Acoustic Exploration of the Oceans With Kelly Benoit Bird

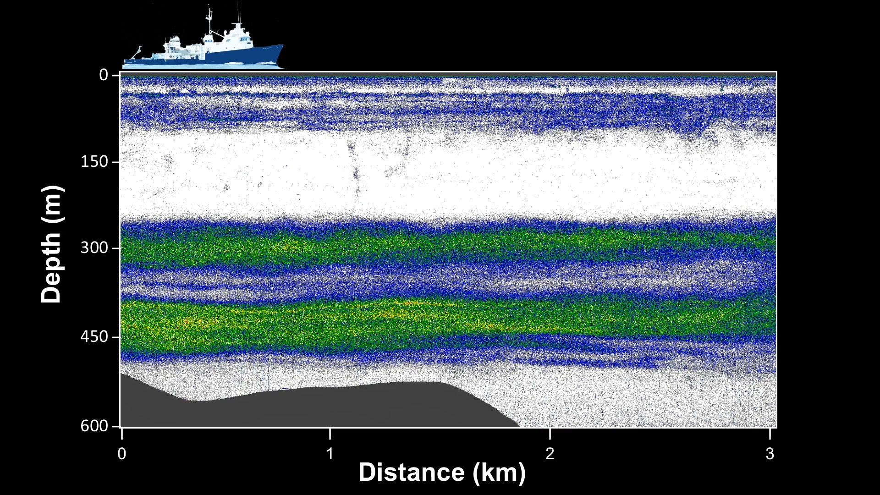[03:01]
And as we move along here, surveying over just a few kilometers, you can see two distinct deep scattering layers shown in green. Green represents higher densities of animals at about 300 meters and around 450 meters. But again, from a surface ship, we only see these features in bulk.
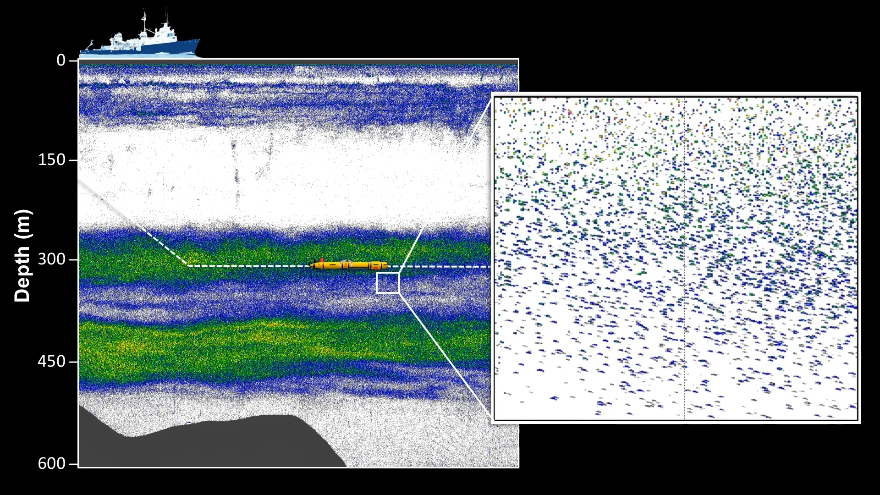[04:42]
Now what you might not be able to see from the back of the room is that there are a lot of individual sort of arch-shaped marks. And each one of those is an individual animal that makes up this scattering layer that we see as a diffuse cloud from the surface.